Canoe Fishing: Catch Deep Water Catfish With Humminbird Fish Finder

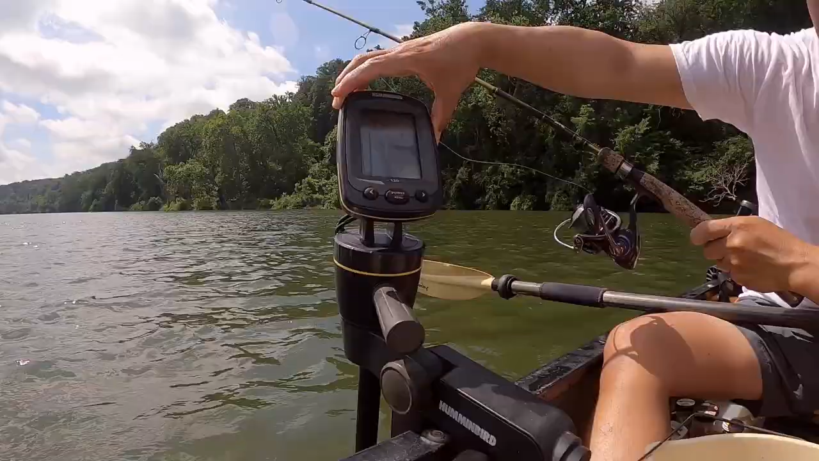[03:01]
Almost 60 feet deep. Halfway down the water column. This is the setup I'm doing.
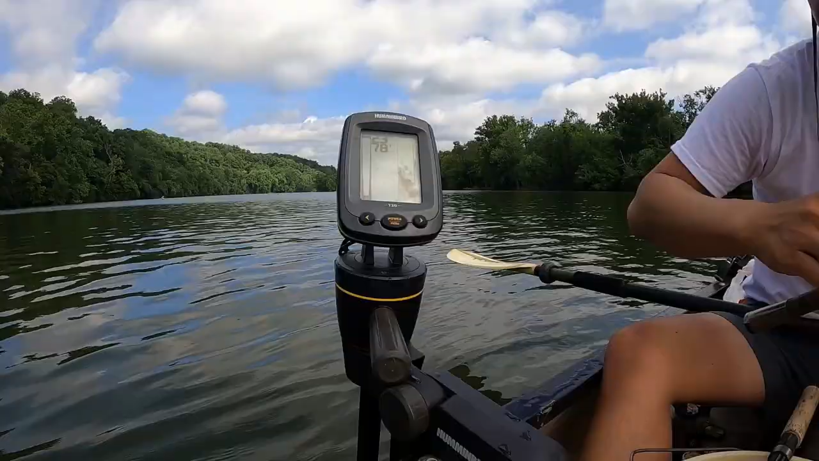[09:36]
So it's 23 feet. That's cool.
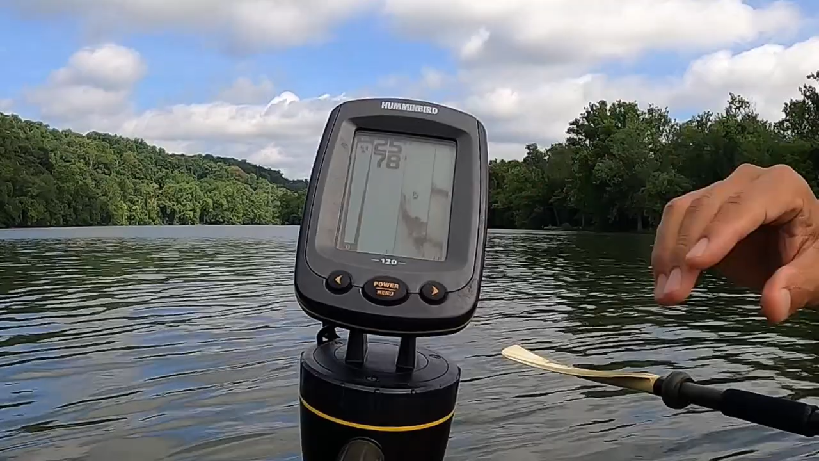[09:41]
25 feet, getting deeper. Problem is, probably not right on the bullseye.
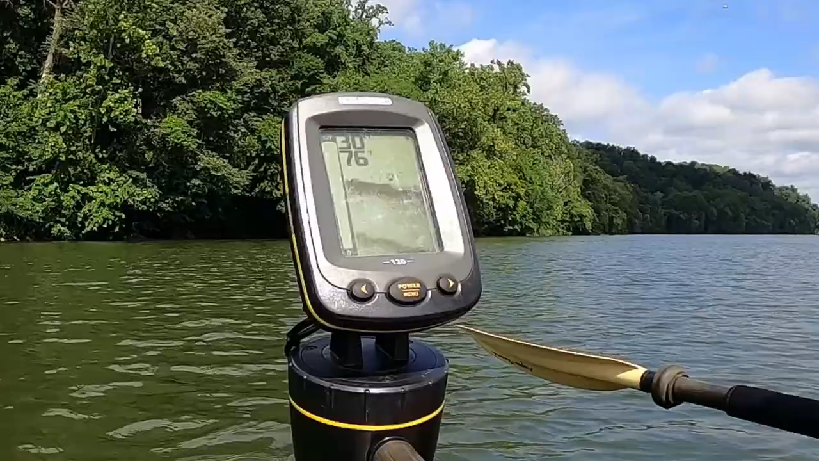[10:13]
See there's one right there. On the flats. Oh wait. Oh my god. Oh, it's strong.